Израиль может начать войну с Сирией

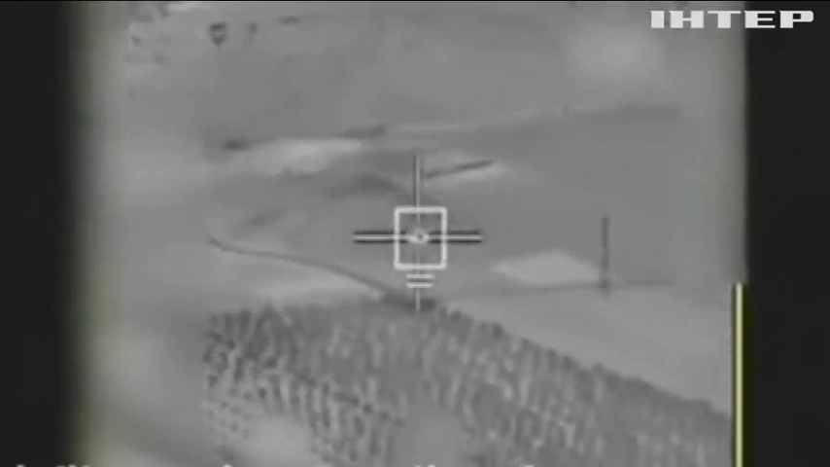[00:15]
Все началось с того, что израильские системы наблюдения засекли беспилотник, который взлетел с одной из сирийских баз.
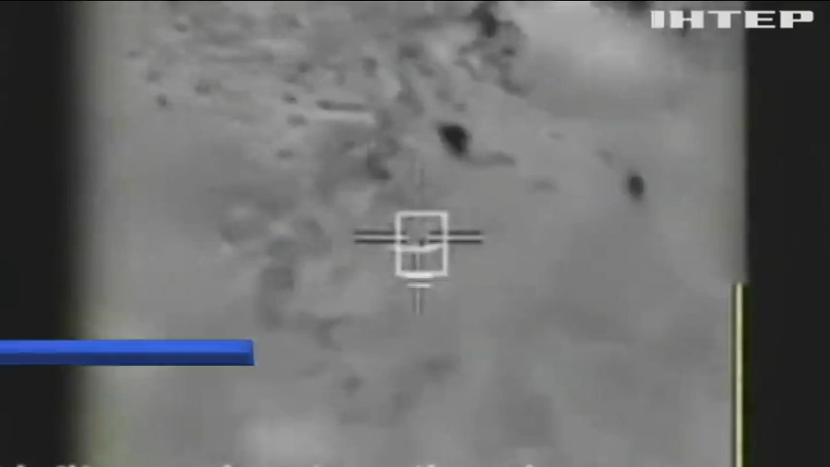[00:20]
Когда он оказался в воздушном пространстве Израиля, боевой вертолет уничтожил его.
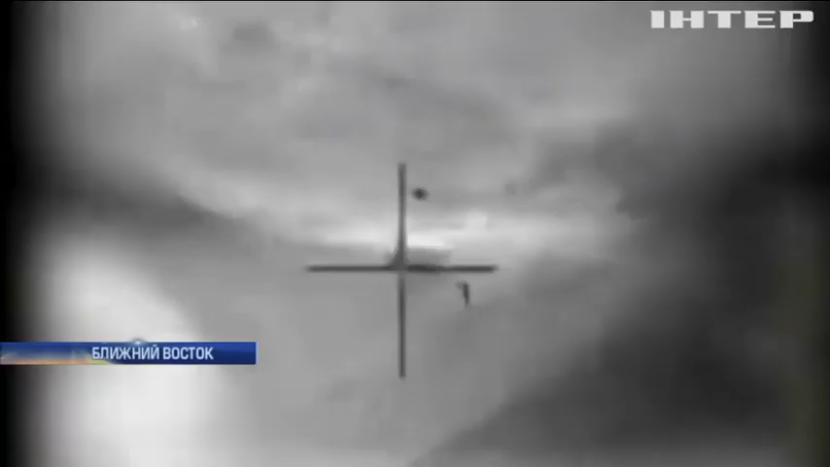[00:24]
Радиоэлектронная разведка быстро установила место, где находился пункт управления, и туда отправили боевые самолеты. Третья цель подтверждаю. Огонь.